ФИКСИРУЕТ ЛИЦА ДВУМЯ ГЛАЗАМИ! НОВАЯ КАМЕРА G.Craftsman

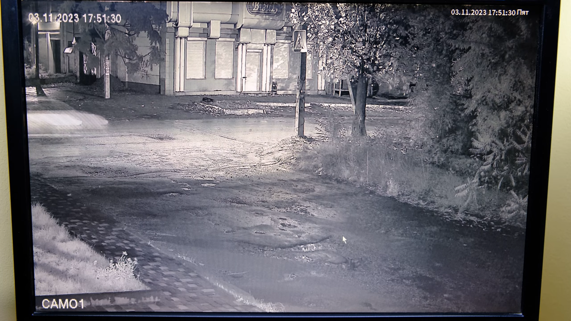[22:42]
объектив показывал я вам видео когда-то как резкость увеличить на камере улучшить бывает такие заводские моменты или же так и есть я не знаю вот смотрите перехожу в 36
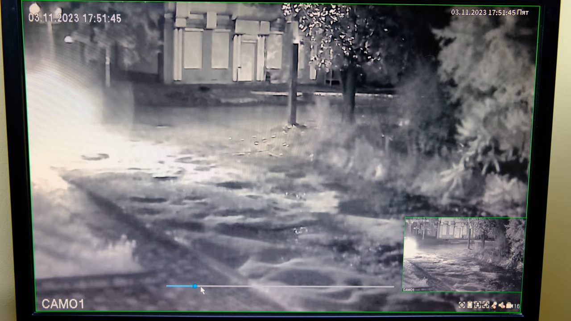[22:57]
и чуть-чуть смыливание есть то есть картинка не такая четкая как на 2 и 8 но картинка